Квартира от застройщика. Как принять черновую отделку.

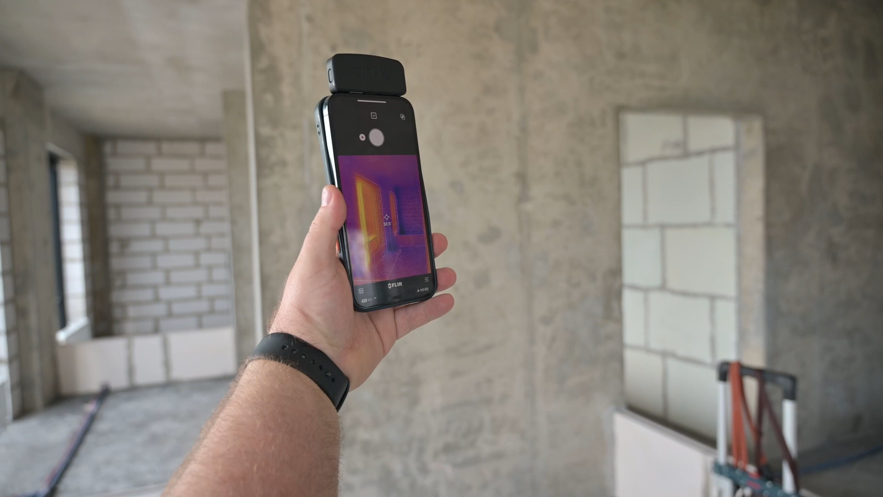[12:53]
Запустился в точку раз и можно посмотреть температуру.
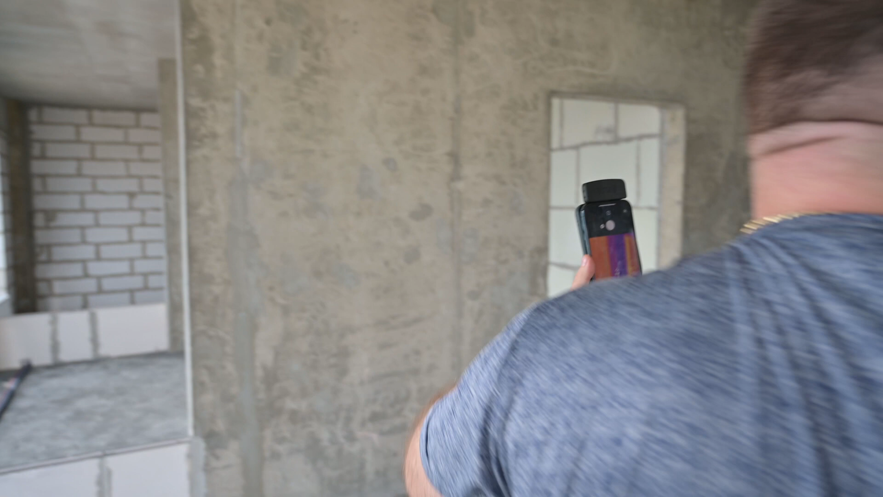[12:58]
Ну, косвенно понять, допустим, как сделаны там оконные группы даже сейчас. Конечно, важен перепад на самом деле, чтобы за окном было холодно, здесь там тепло.
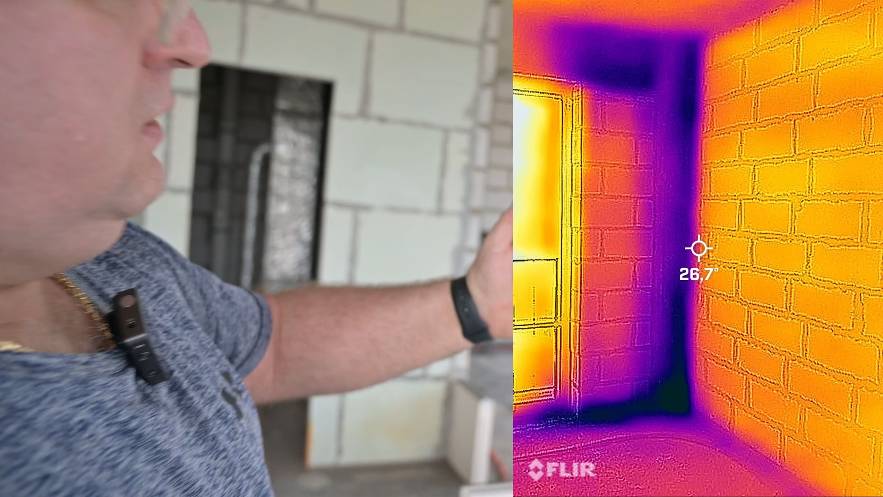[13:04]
Тогда можно понять.
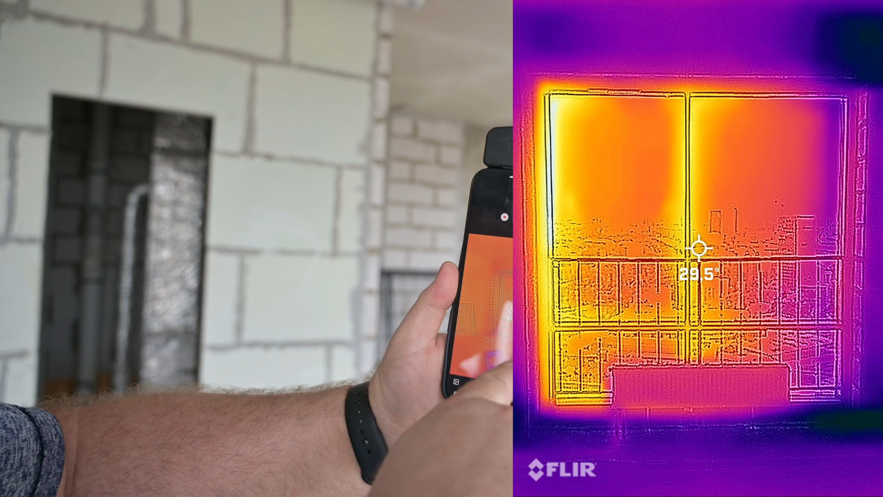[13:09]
Но по косвенным признакам можно оценить на самом деле, что вот в данном случае окна примыкания выполнены хорошо, потому что они все равномерно прогреваются.
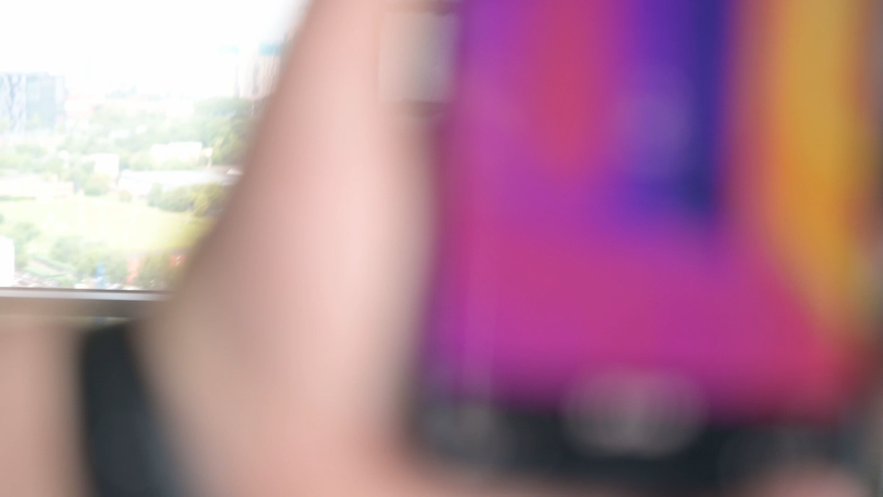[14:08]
Сейчас это не видно, но если мы наводим туда тепловизор, даже сейчас видно, что некоторые есть различия. Вот они чуть-чуть более холодные, чуть-чуть.